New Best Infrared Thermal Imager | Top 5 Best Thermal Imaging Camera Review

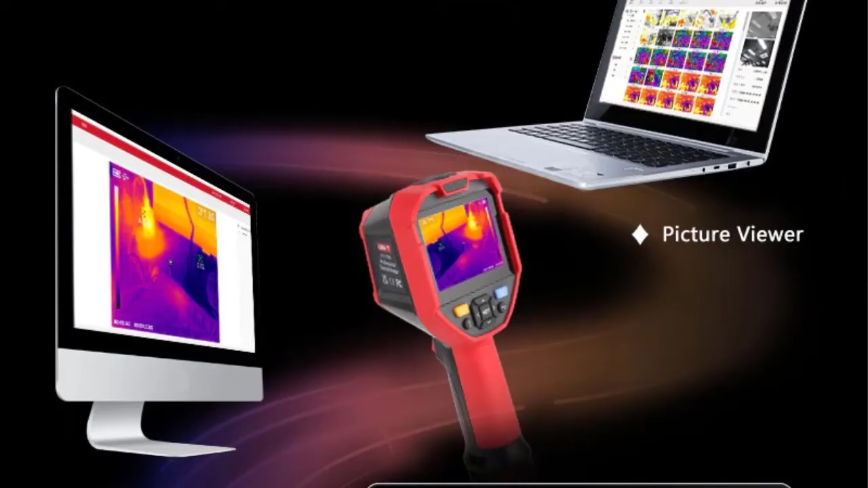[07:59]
Fram Rate, 9Hz 4. Temperature Range, 40-400 5. Accuracy, ±2, ±2% 6.
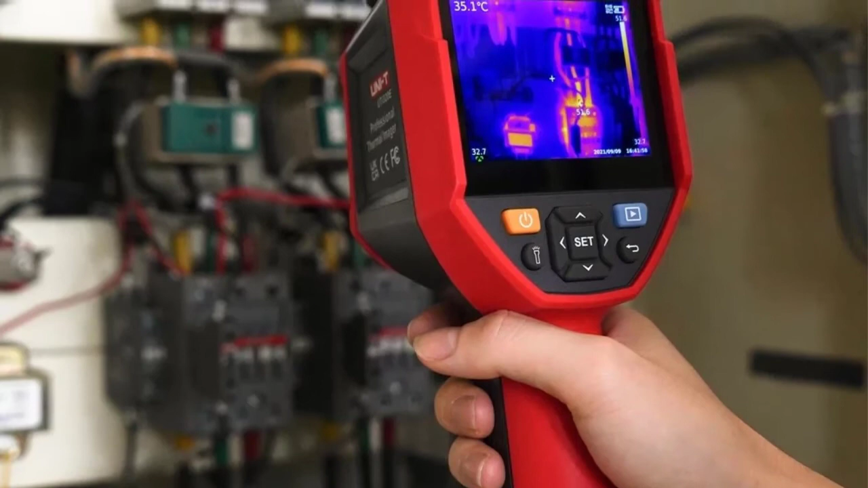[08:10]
Blending, 200W Visual Camera 7.
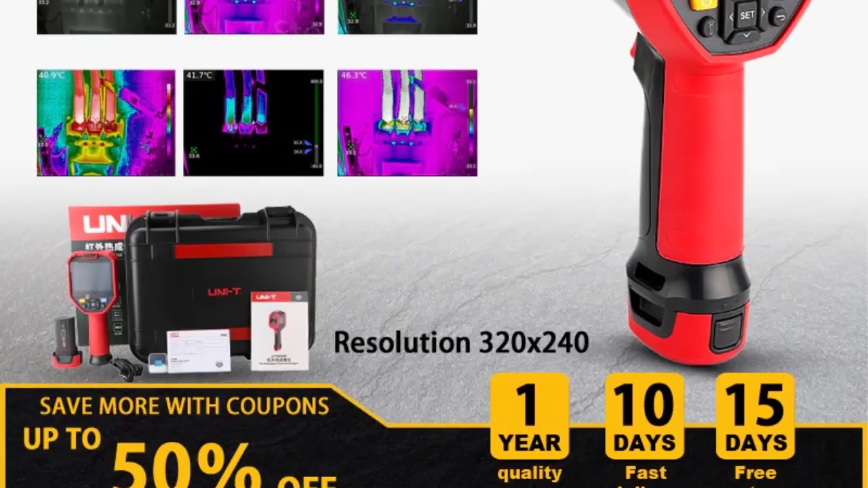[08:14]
Digital Zoom, 2x, 4x 8.
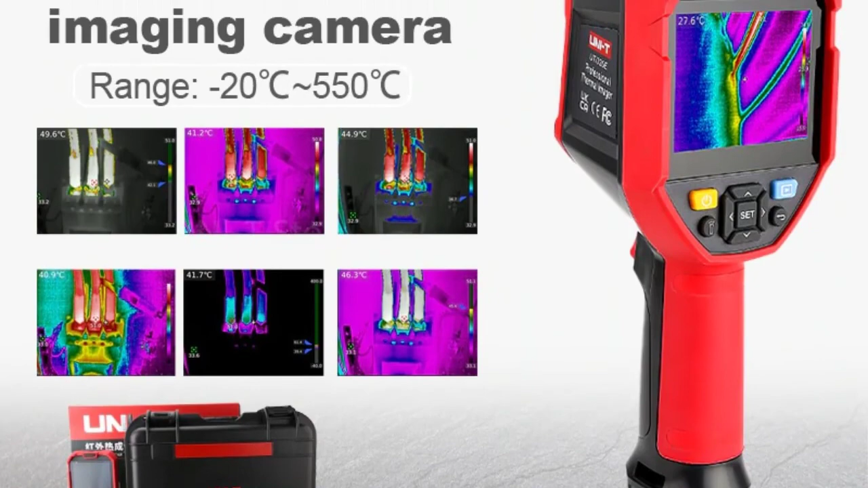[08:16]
Flashlight 9. High, Low Alarm 10. PC Analysis 11.